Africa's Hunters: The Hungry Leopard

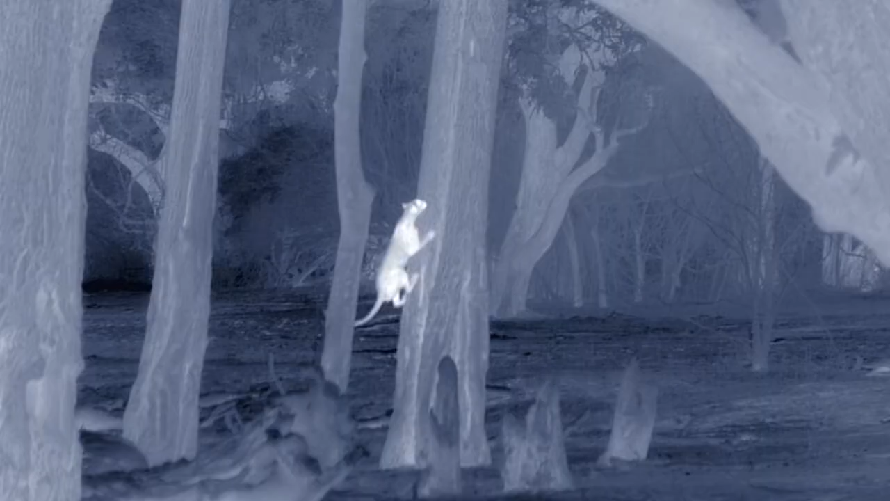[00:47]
a military-grade thermal camera follows a leopard's nighttime struggles
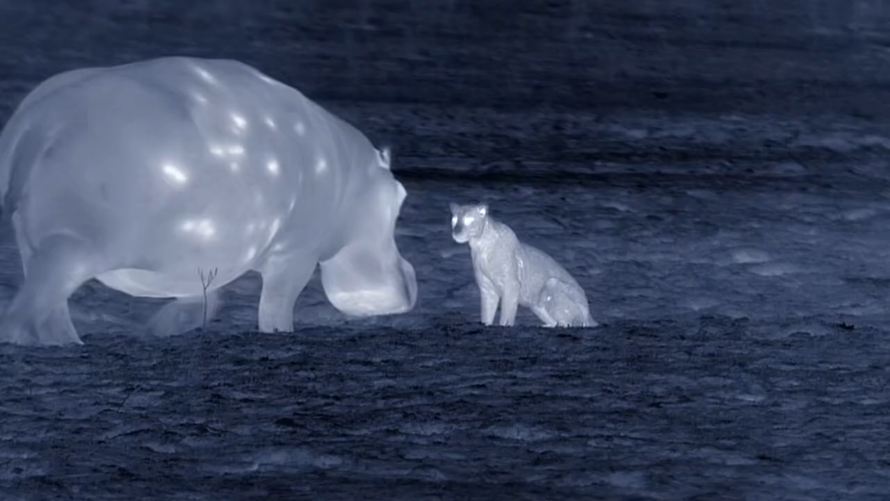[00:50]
and captures behavior never seen before.
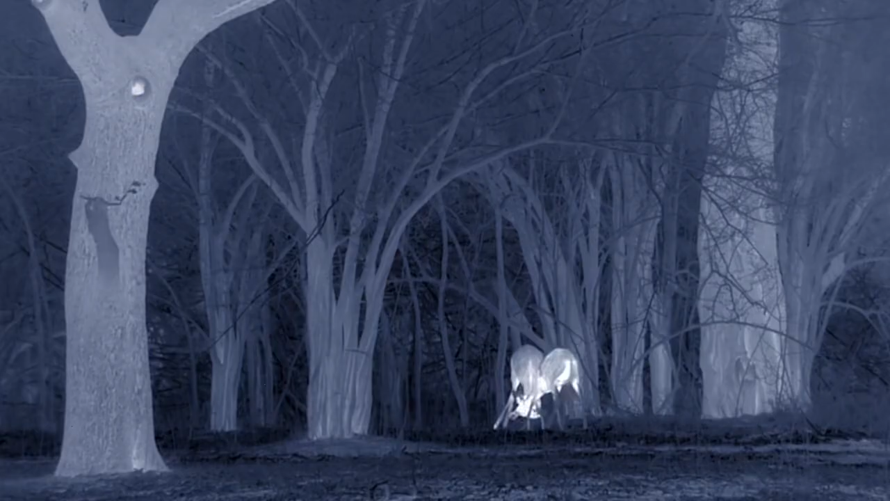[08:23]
In the pitch black, a military-grade camera that senses heat rather than light reveals a magical world.
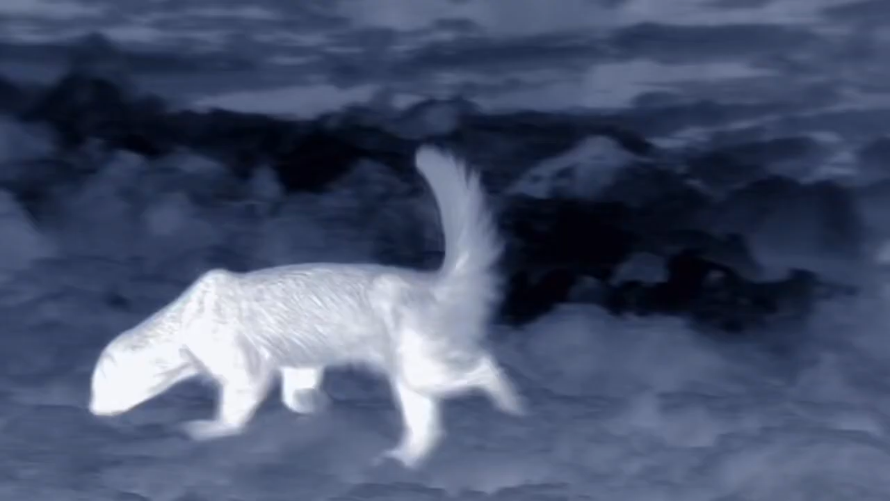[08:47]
Honey badgers forage for small mammals, reptiles and insects, guided by their keen sense of smell.
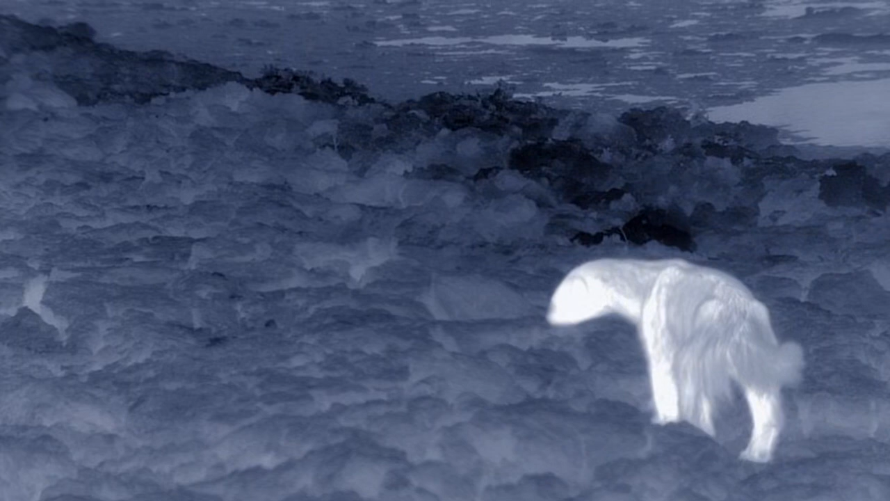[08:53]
Up in the trees, a wood owl is on the hunt.
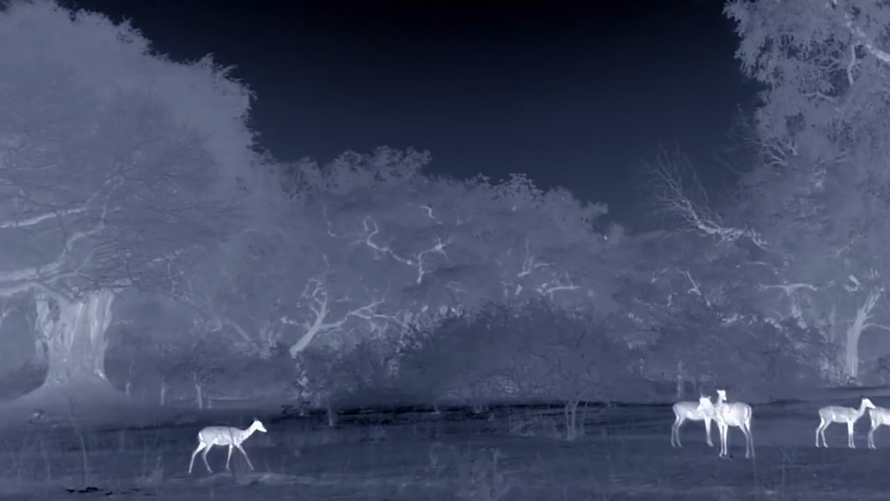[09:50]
Puku and other antelope are on high alert.
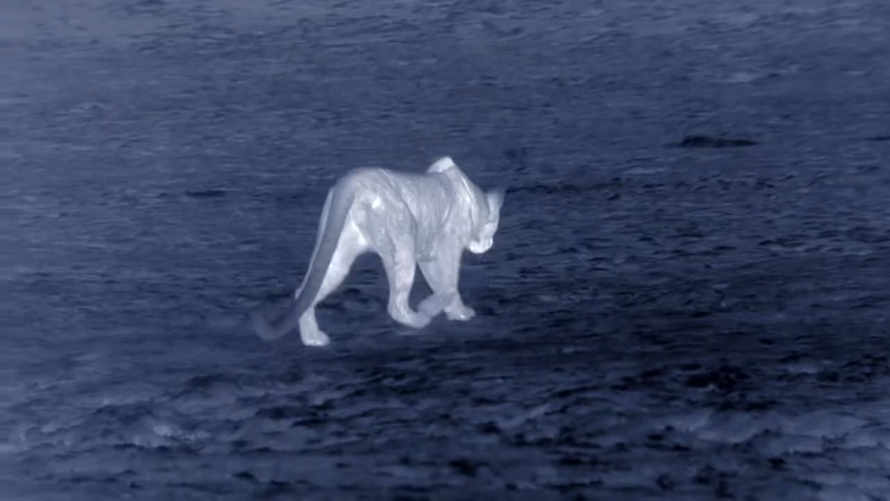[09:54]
And with good reason. Kamuti's excellent night vision gives her the advantage.
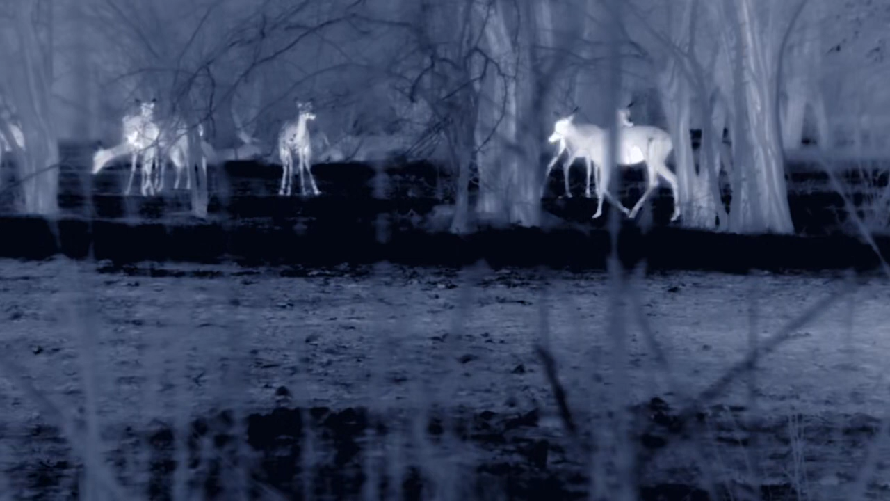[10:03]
This is the first time a leopard's every move has been followed after dark. Because the revolutionary camera picks up heat, not color, it doesn't register Kamuti's spotted coat.
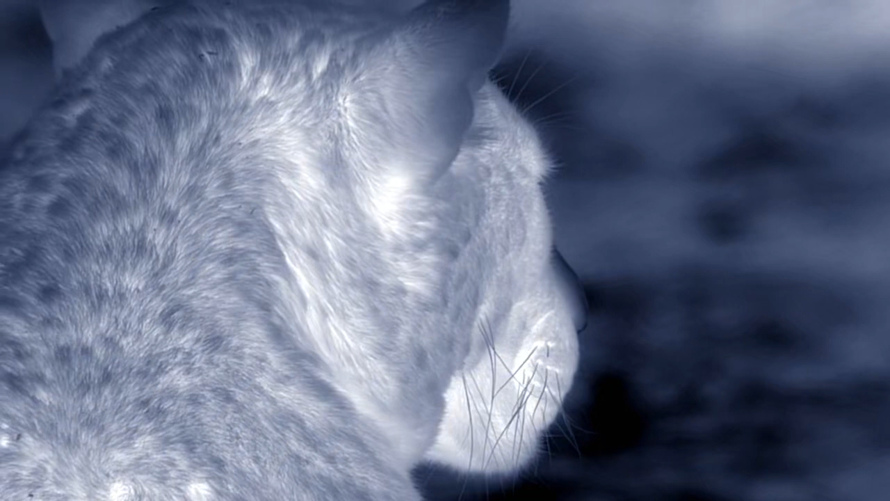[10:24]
But right now, she has no need for camouflage.
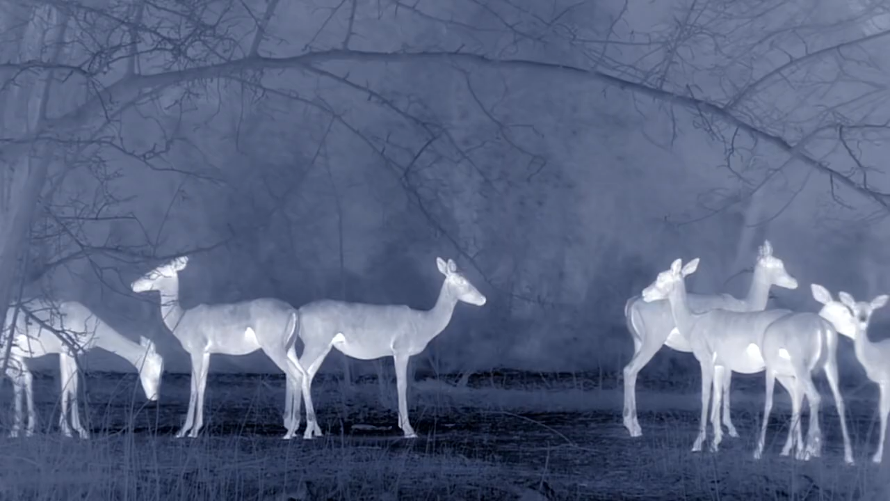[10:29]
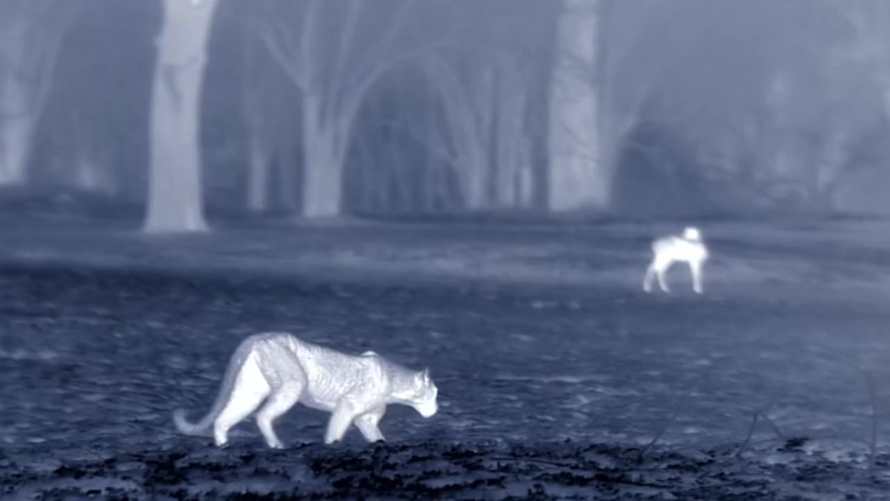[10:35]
She's taking full advantage of the cover of darkness.
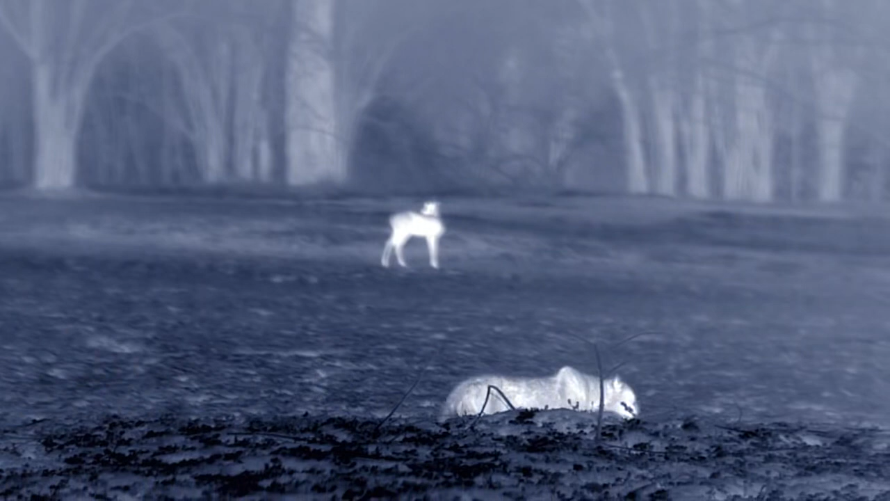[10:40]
Impala, her favorite prey. She must stay downwind.
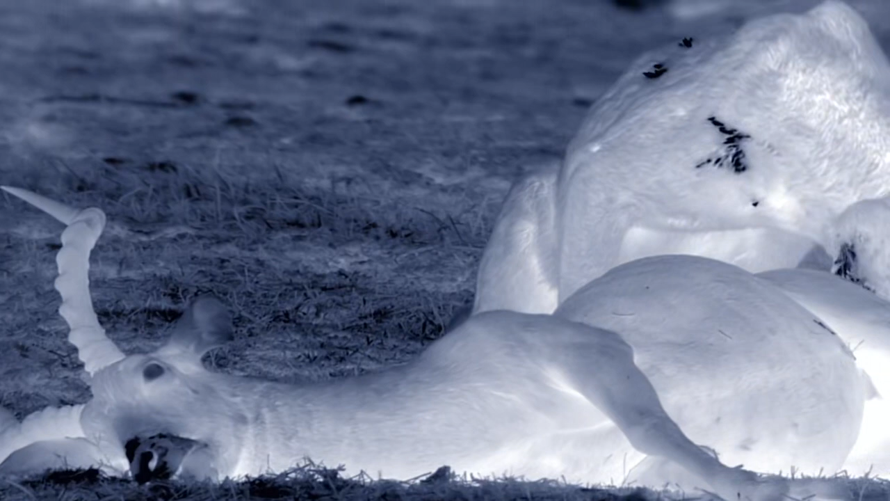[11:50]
Success. A fully grown male impala. Weighing 60 kilograms, it's almost twice her weight.
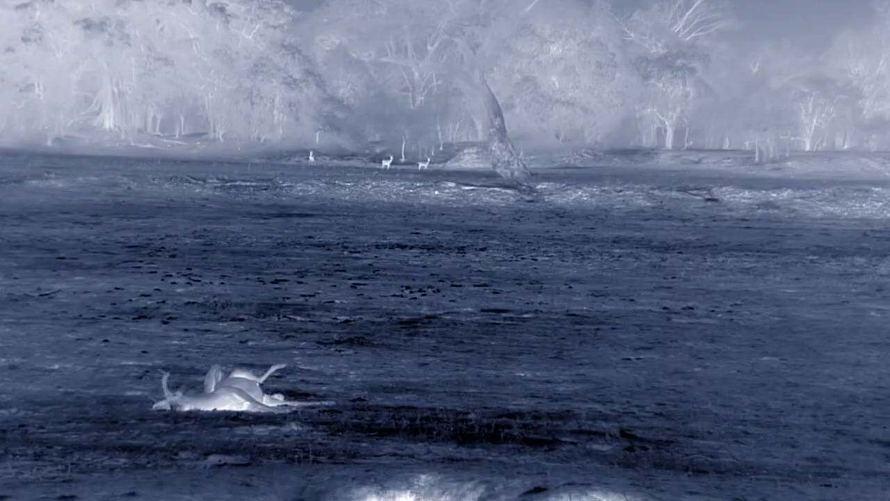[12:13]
A meal this size will keep her going for almost a week.
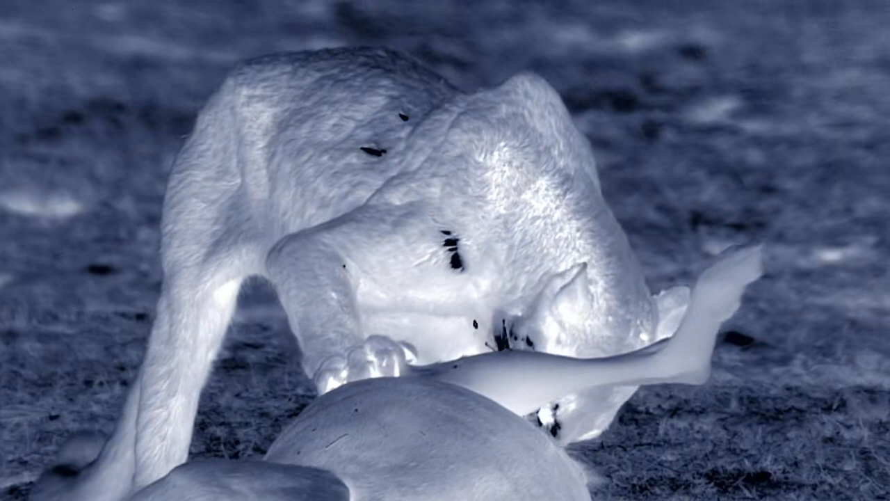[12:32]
If she can eat her fill.
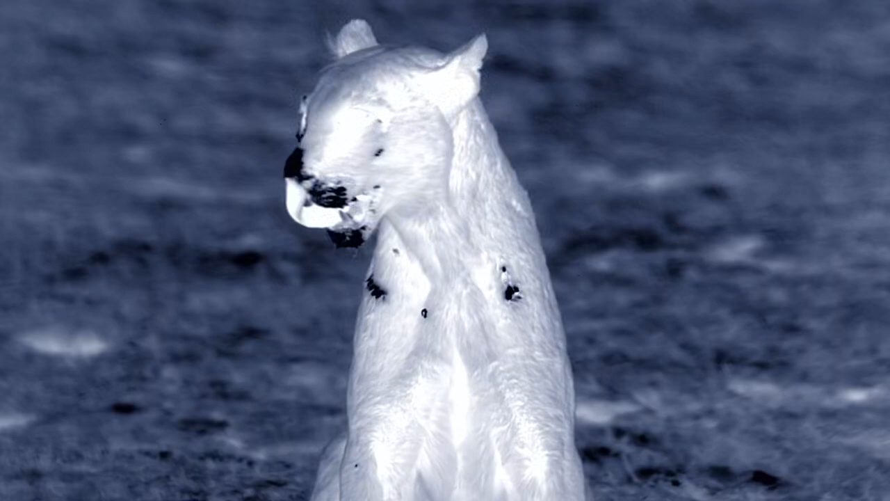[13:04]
Scavengers are always on the prowl. But her hunger is stronger than her fear.
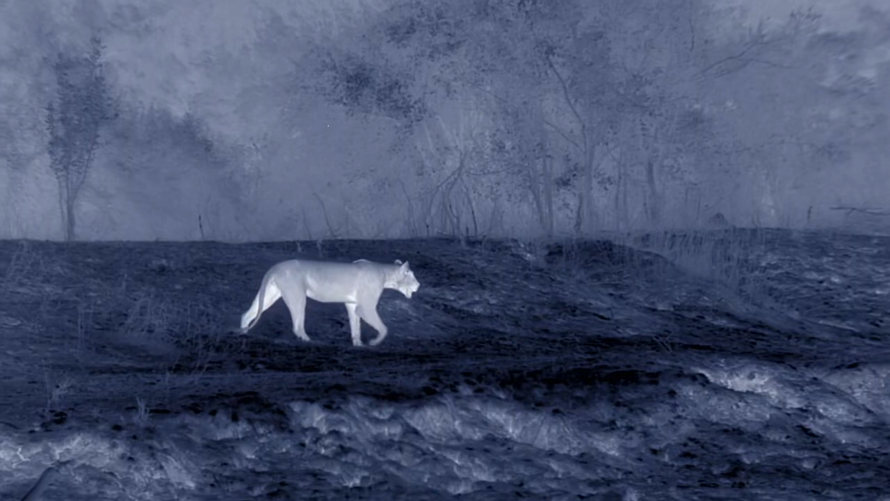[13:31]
One of her neighbors, a lion from the Nsefu pride, has picked up the scent and closes in.
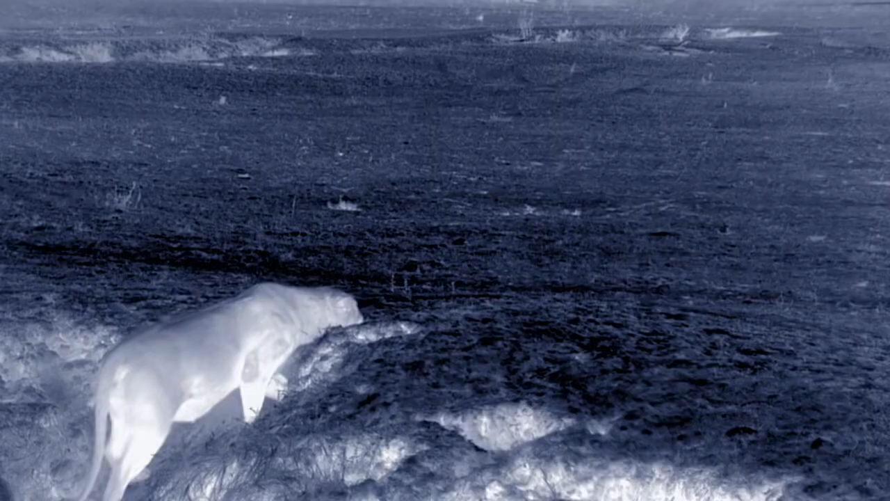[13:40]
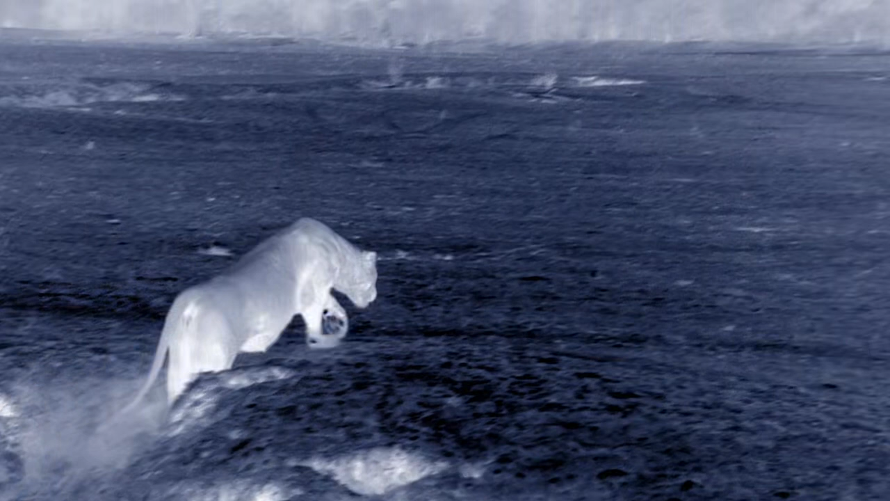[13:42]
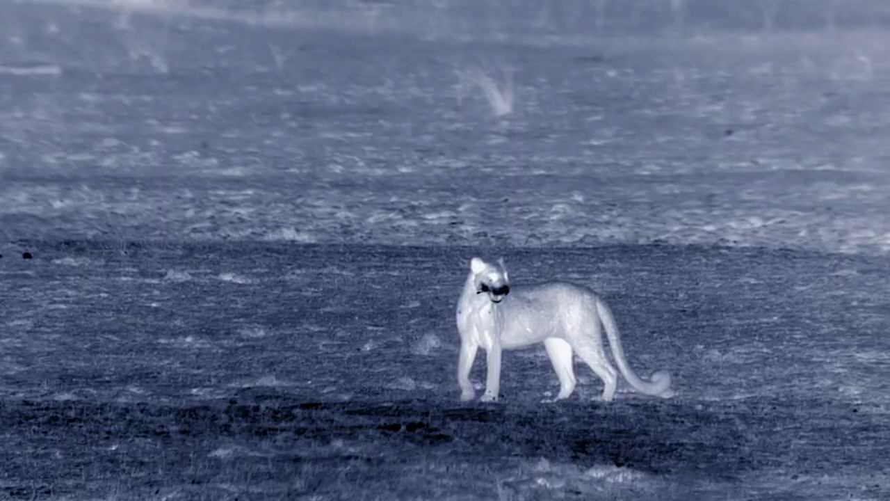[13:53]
Kamuti knows not to put up a fight. She can't risk getting injured.